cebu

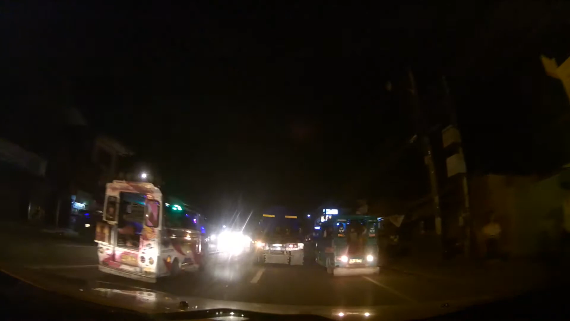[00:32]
Traffic mga god, hindi mo ilan. Di rin mo na traffic nga abot na no? Ya, agi pa kag city, agi ka pa kag dito. Pidiritso ta. Tabunok ko sunod. Hindi ka mag SRP.